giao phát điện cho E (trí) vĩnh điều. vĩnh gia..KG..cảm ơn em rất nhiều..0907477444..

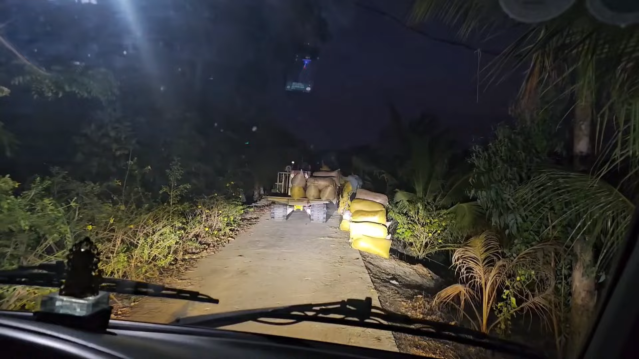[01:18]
Tới kế bên này 110m nữa có mấy bạn mình đang chở lúa.